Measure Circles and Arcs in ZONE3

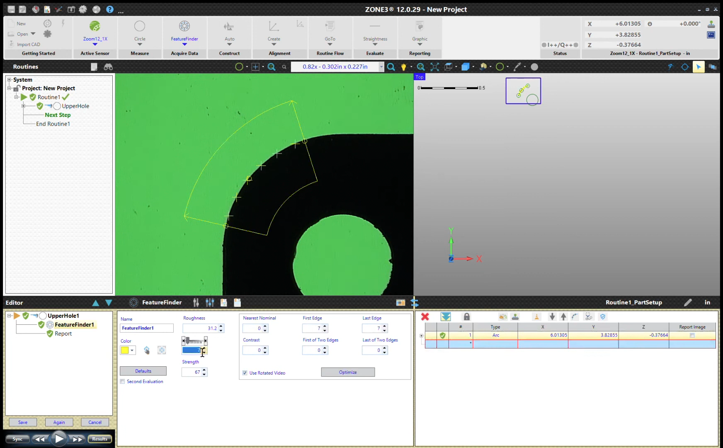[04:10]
go in and change the samples make sure if you want to change the samples you do need to click into that point cloud uh turn back there I'm going to be pretty happy with that actually we'll turn out the samples a little bit very good happy with it we're going to go ahead and save that so there's two um and
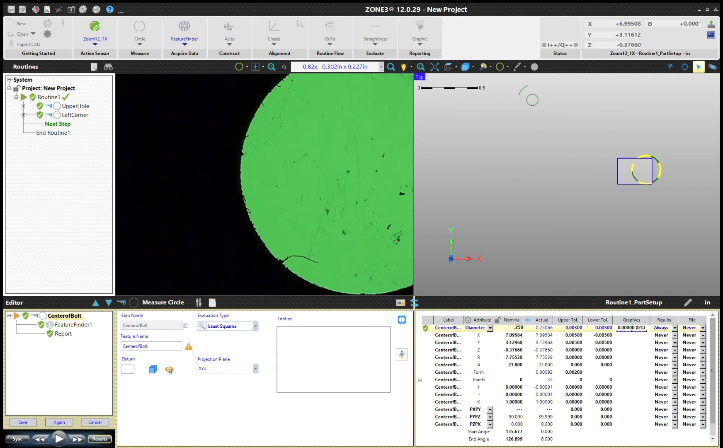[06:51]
of the bolt pattern um now let's go ahead and put some tolerances in there nominal value 250 tolerance is carried forward pretty happy with that we'll go ahead and hit the run button make sure it's measuring the way we want yep looks good and we'll hit save so now you notice what's happening we've just we've seen the uh we've got an arc circle and then okay
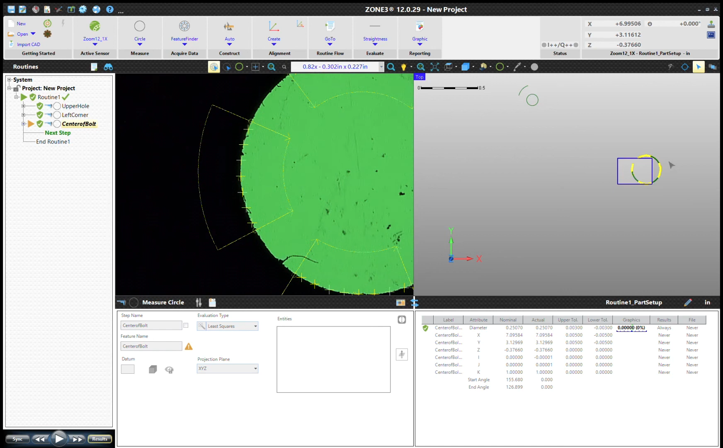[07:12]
uh also on this uh on this stage i want to show you i have a washer
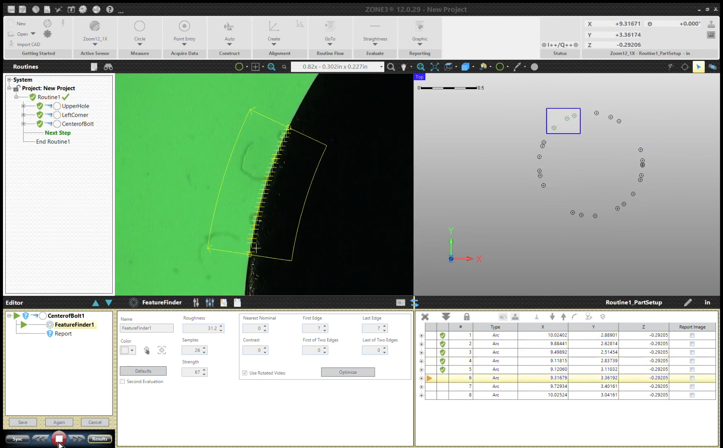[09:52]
shiny wash has got some ambient light kicking onto it so you got to block that out but uh that's measuring the larger